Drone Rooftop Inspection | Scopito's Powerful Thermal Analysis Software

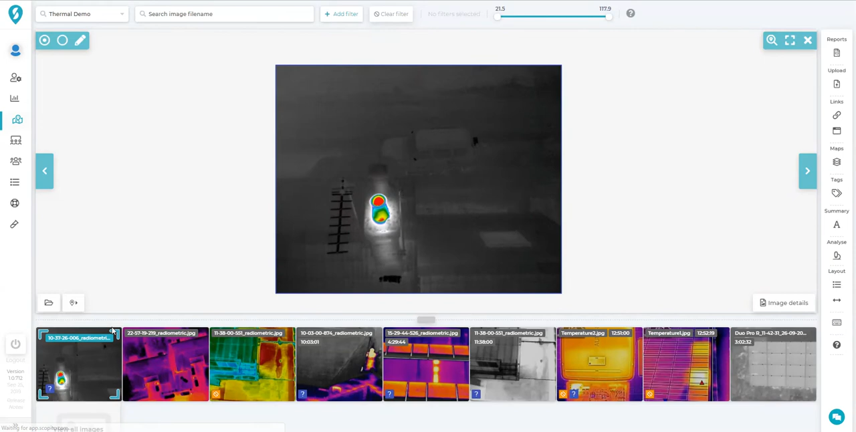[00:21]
Now the thing to bear in mind is they must be radiometric thermal images. They need to have that data in the EXIF file. So what we've got here, we've got a chimney on top of a building. We've got some domestic rooftops, which could be good to analyse. Here's a commercial rooftop. It looks like some sort of cooler patch there, which could be a leak.
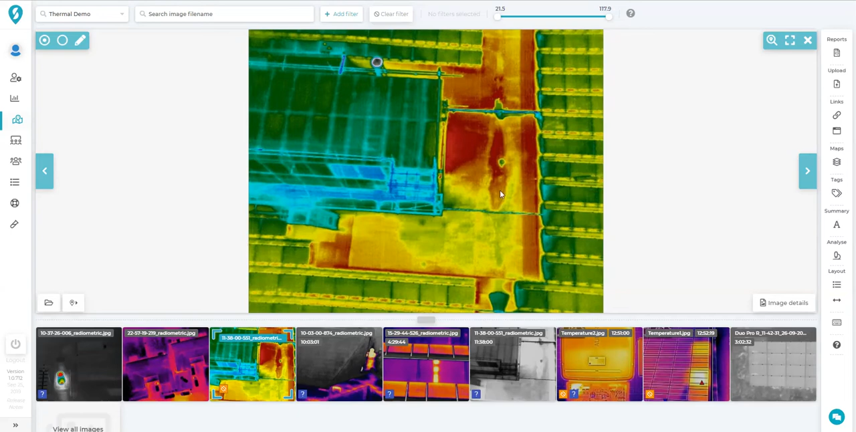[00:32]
This is another domestic rooftop looking down along the walls. We can see lots of heat escaping up here. This is the chimney wall. So if we click on that annotation, which we've already drawn, we've got this button here, measure temperature. Click that, and that's what it does, measures the temperature. We've got the high point there, which is 11 degrees. We've got the low point there, which is 8 degrees.
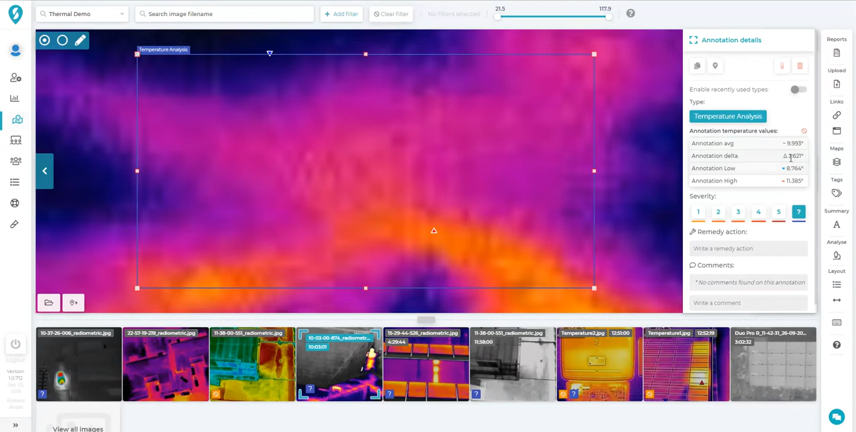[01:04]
The delta, which is the difference between hot and cold, which is 2.6. And the average within that annotation. So that's quite useful to see what sort of temperature we're actually losing or discussing there.
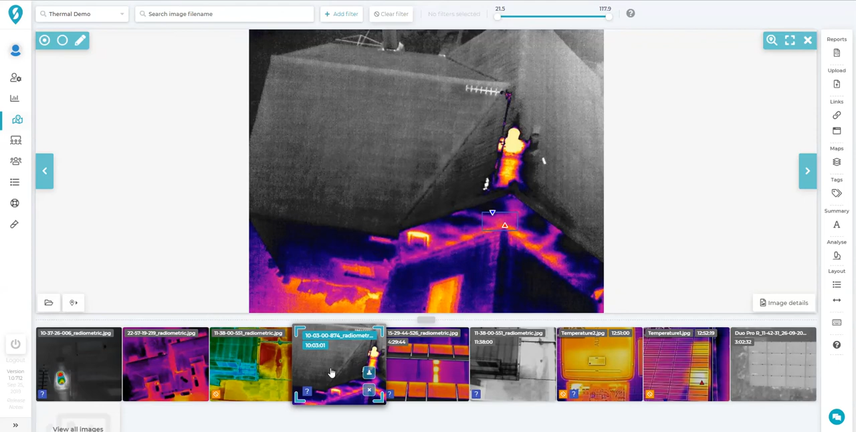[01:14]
Let's have a look at another one.
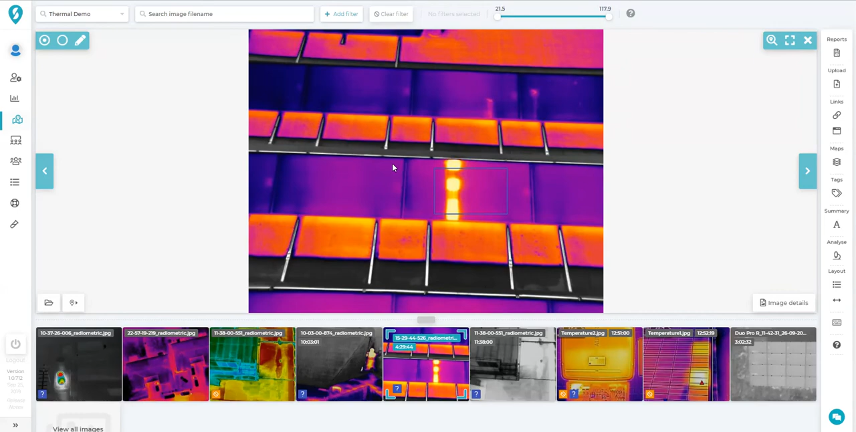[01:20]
This is a solar panel on a rooftop. And there's your temperature. We've got 86 degrees on the hot, 31 degrees on the low.
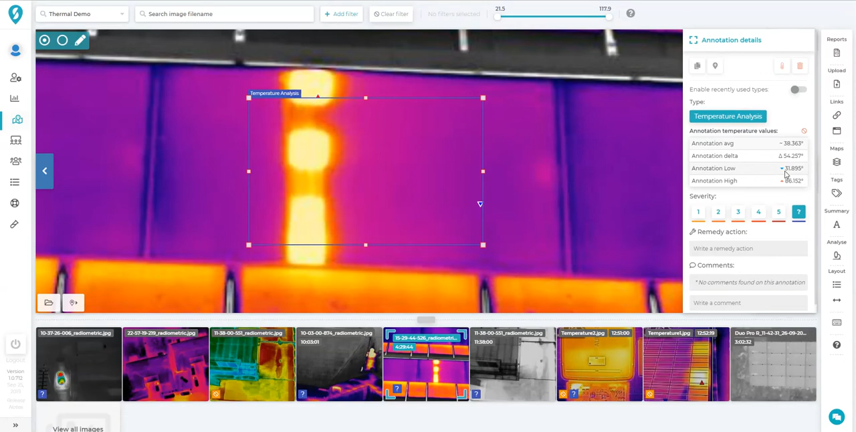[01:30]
So the difference is 55 degrees. That is absolutely baking. It's a very serious problem with that solar panel. So that needs to get sorted out. Here's that commercial roof again, in a different palette. And we've got a temperature difference of about 5 degrees. So chances are that's just a damp area or an old puddle.
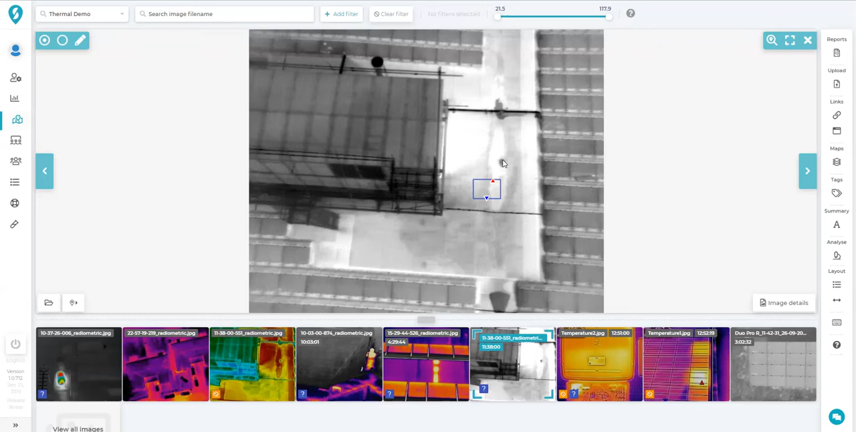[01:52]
But if it was in dry conditions, then that would indicate some sort of roof leak where it's containing water. And here we've got a FLIR image from a handheld of an inverter. And it's already got the temperature details baked in. So let's see what our annotation says.
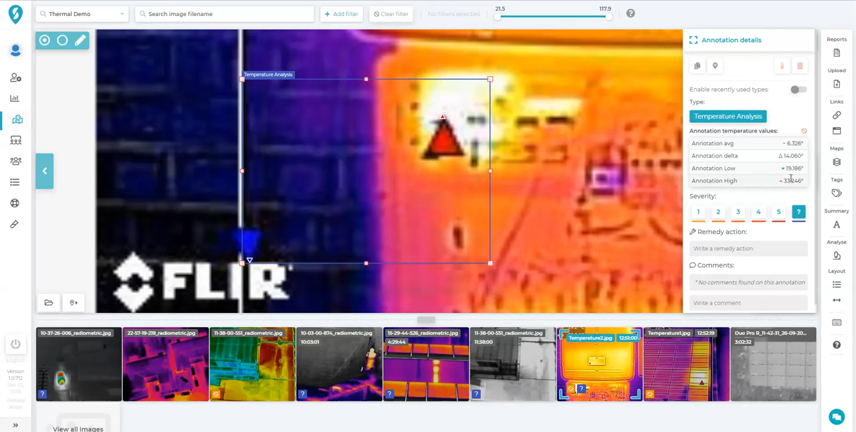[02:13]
High of 33.2 and a low of 19.18. High of 33.2 and a low of 19.2, which has been rounded up. So that's good.
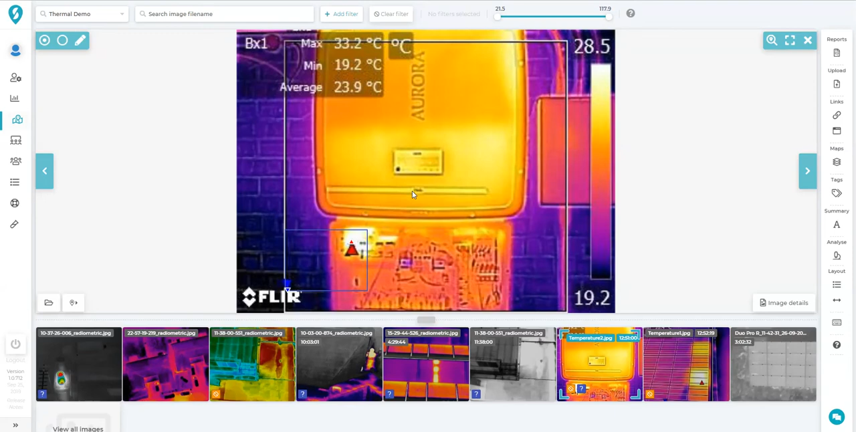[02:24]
On screen: max 33.2°C, min 19.2°C
FLIR has passed the test. And I expect they're very happy with that. So now we've got those few annotations in there. We can generate a report.
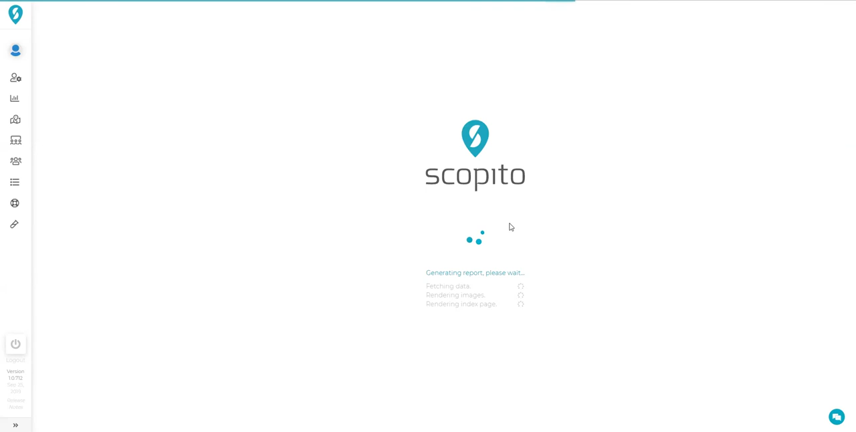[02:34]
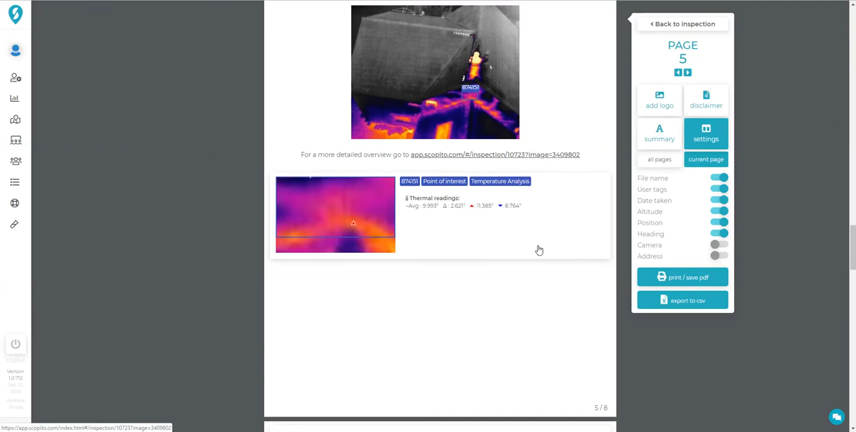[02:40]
And if we go down to there, we've got our readings in our report now as well.